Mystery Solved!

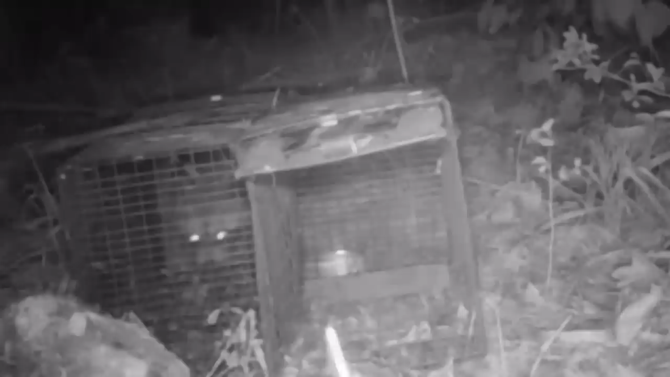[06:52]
Oh, and can't forget the possum that visited. Yes, this guy spanned both traps and was all over it. Oh, but wait, I don't know if this is the same raccoon that came back or if it's a new one, but he sure is large.
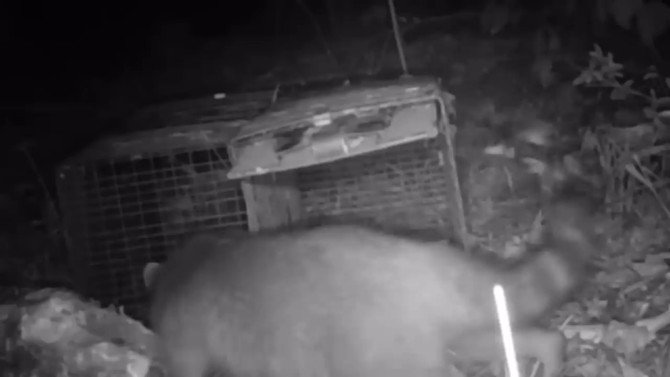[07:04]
Oh yeah, notice he's eating directly through the traps. But last but not least, the fox, which happens to have a scream that sounds exactly like a woman. So for everybody who said this, ding ding, you were right. We have a fox in the woods.
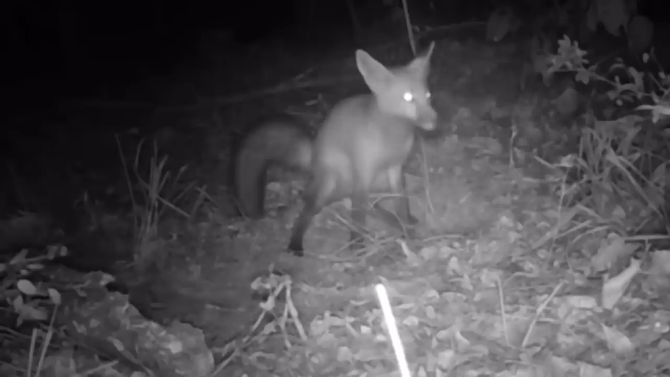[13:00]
That fox came right back, and because there wasn't food, look at the nice gift that he left us. Yeah, that's a gift that keeps on giving.